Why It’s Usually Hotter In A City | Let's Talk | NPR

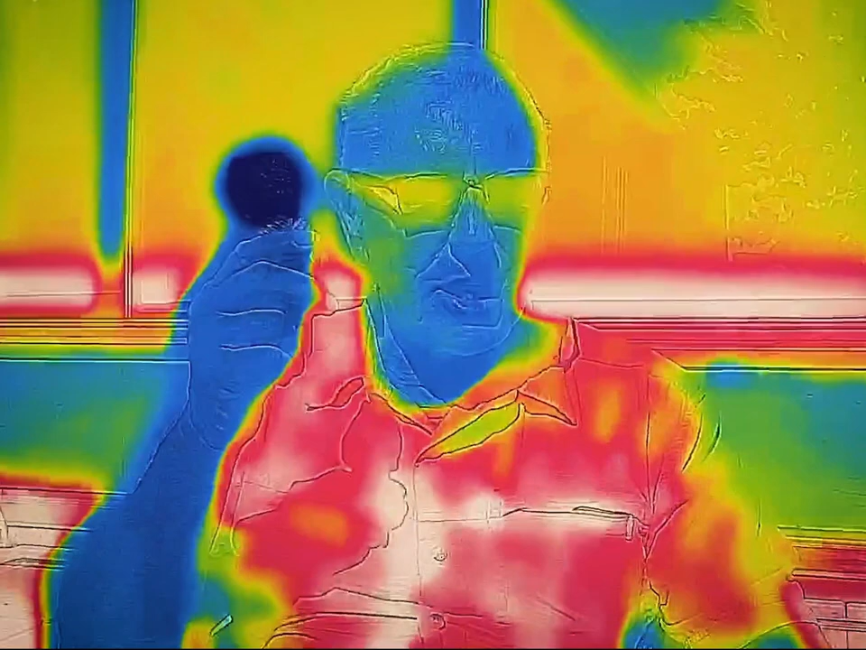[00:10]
It shows the heat all around me and also the coldness of this ice cream cone.
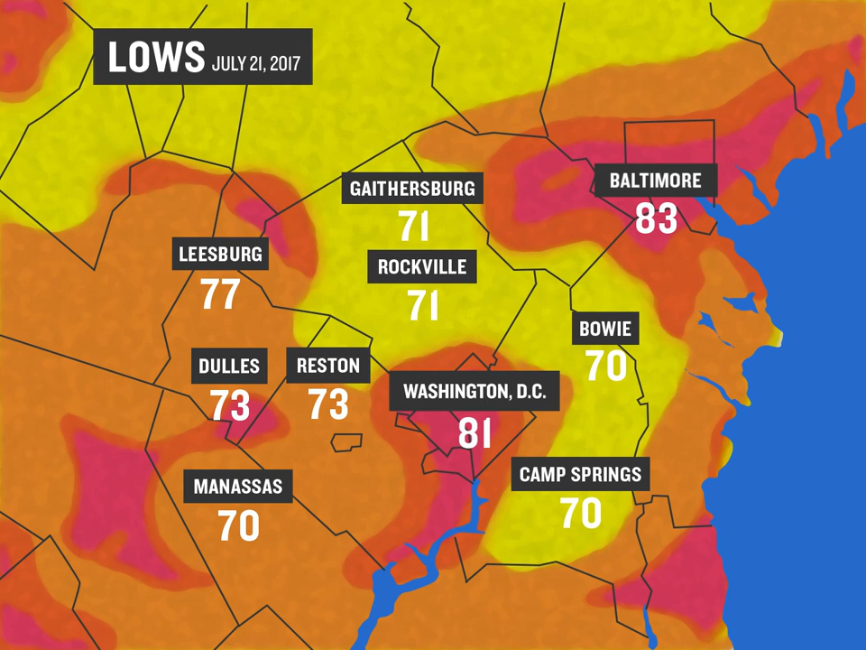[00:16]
Cities are often hotter than their suburbs due to a phenomenon known as the heat island effect.
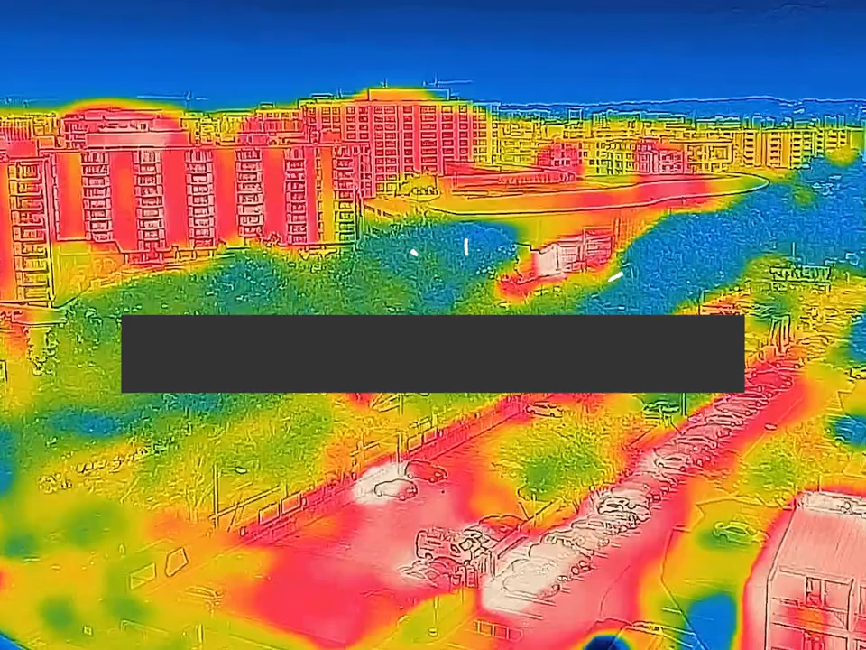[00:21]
All of that asphalt, concrete, dark rooftops, and tall buildings, they absorb and store heat.